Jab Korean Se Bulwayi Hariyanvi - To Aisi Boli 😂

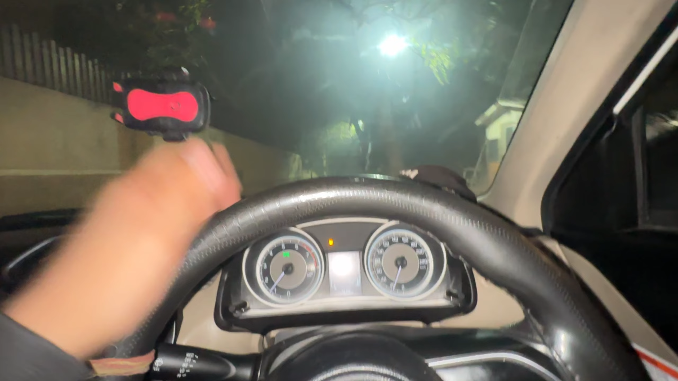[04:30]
और आज ना लेट नाइट राइड करेंगे, देखते हैं लेट नाइट राइड कब तक करते हैं, 1 बजे तक 2 बजे या फिर आधी रात के 3 बजे तक।
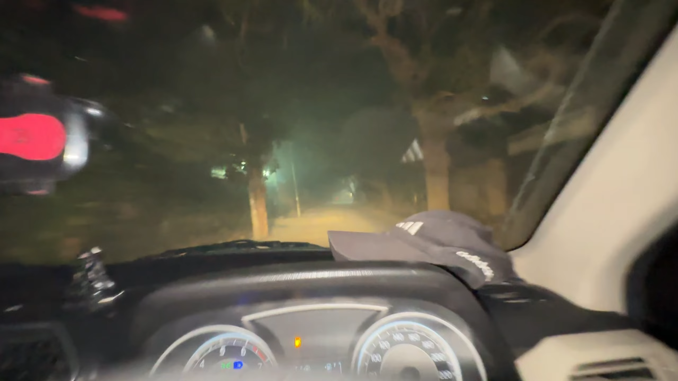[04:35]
और भाई न्यू फ्रेंड्स कॉलोनी यार कैसी है भाई, रात के 10 बजे ना भाई ऐसी लग रही है, सन्नाटा जैसा कि भाई यहाँ पे कोई रहता ही नहीं है।